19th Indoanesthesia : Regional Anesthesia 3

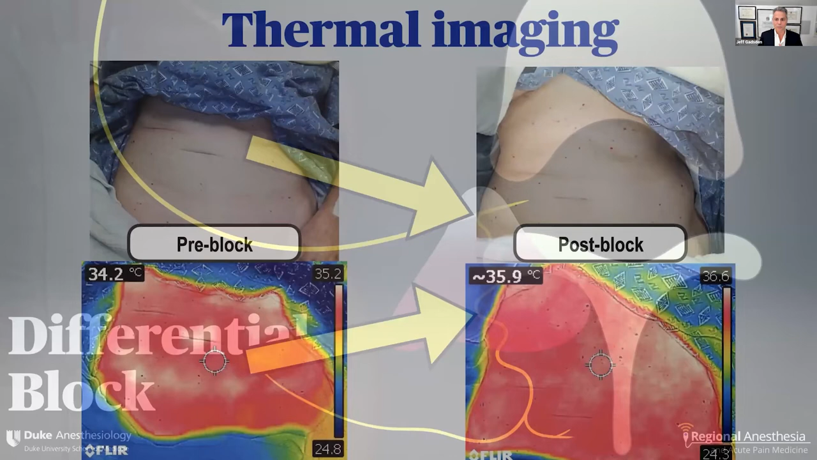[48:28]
We're using thermal imaging in a study here at Duke to test this out. So we'll do it for pre-block. We'll take a thermal image of the patient's trunk and you can see that there's a temperature associated with different parts of the surface anatomy. Here post-block, it looks the same colors, but the mean temperature has changed. So this is an epidural, this is not an ESP.
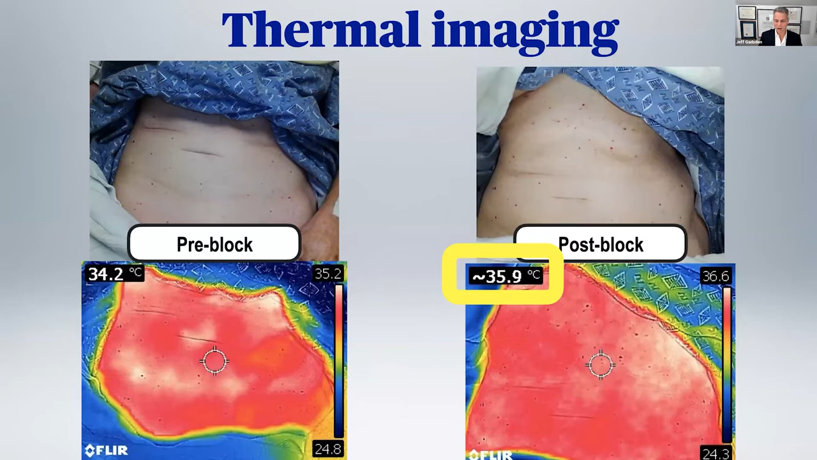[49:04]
You can see that sympathectomy, which is kind of hard to test for with a needle or ice, you can see a temperature change. And so we're planning on testing that. So stay tuned for those results.